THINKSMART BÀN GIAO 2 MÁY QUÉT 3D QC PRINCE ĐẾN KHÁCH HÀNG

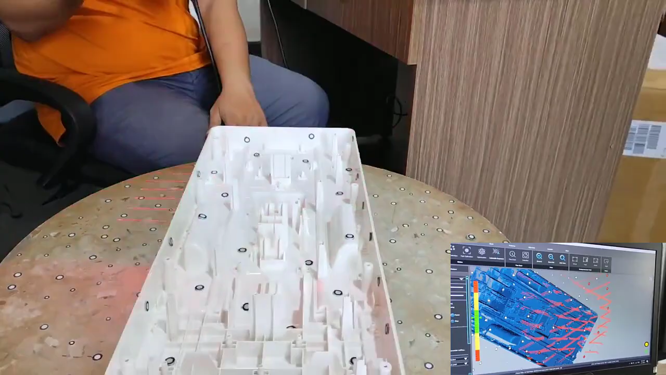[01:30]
Hiện tại 2 dòng máy quét 3D tại ThinSmart,
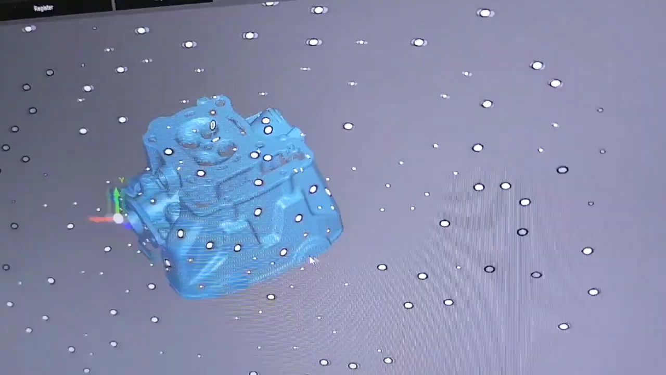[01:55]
mon Giúp cải tiến sản phẩm Ứng dụng vào quét ô tô Thu phai láng mịn